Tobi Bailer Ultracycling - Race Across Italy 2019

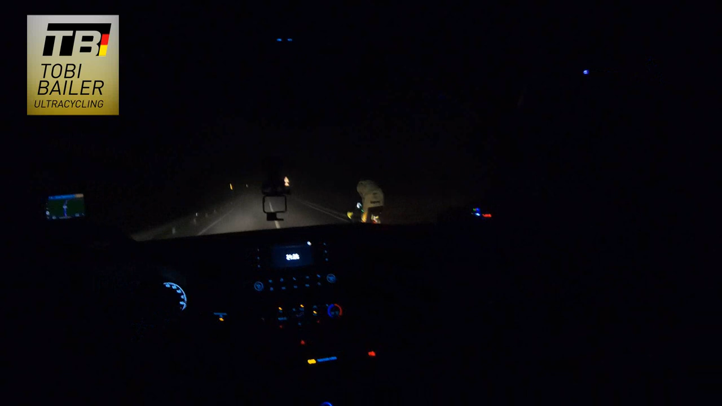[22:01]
Uns geht weiter. Vorsicht, Nebel. Und weiter. Ganz, ganz leicht rechts und dann geht es leicht links.
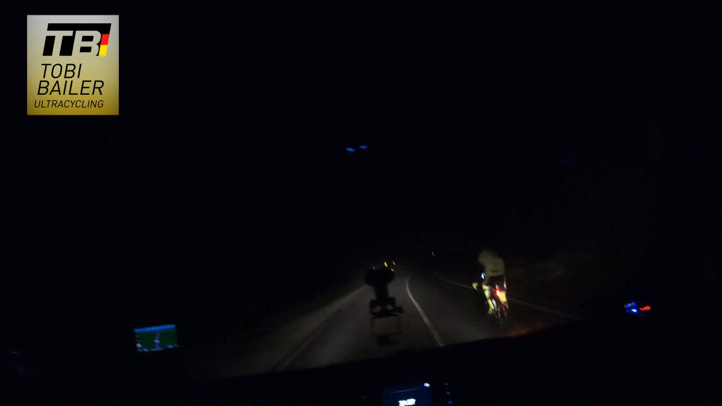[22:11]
Aber nicht scharf, ganz weich. Ganz weich nehmen. Ganz weich. Dann geht es ganz weich rechts. Rechts, rechts. Jawohl, bleibt dran, genau. Ganz weich rechts, weiter. Das ist eine weiche Kurve. Weiche Linkskurve, weiche Linkskurve. Bisschen schärfer kommt es jetzt links. Schärfer, bisschen links. Jawohl, jawohl, Schlagloch aufpassen.
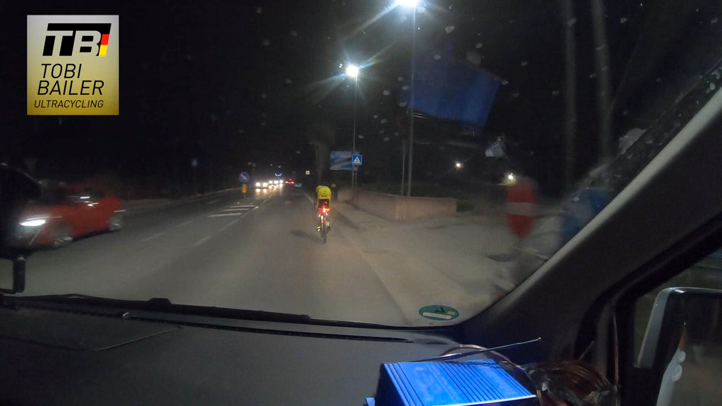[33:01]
So, das sind die letzten 2 Kilometer. Wir gehen jetzt kein Risiko mehr ein.